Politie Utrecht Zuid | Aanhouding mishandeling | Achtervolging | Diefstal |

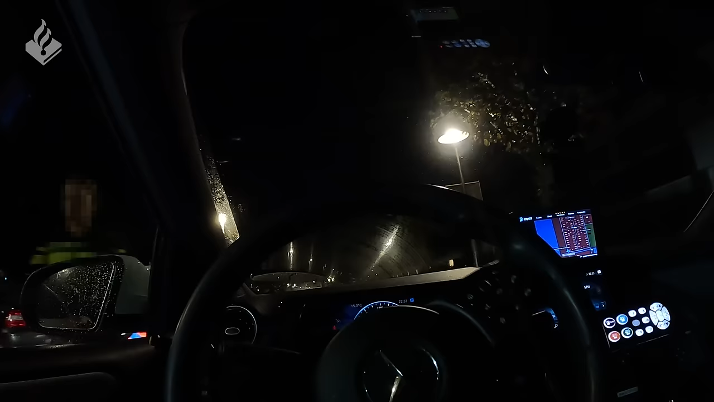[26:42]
Daar had iemand gezien dat een koffer uit een voertuig werd gegooid. Dat is waarschijnlijk die auto. En die auto hebben we inmiddels weer gevonden op de Roosveldlaan.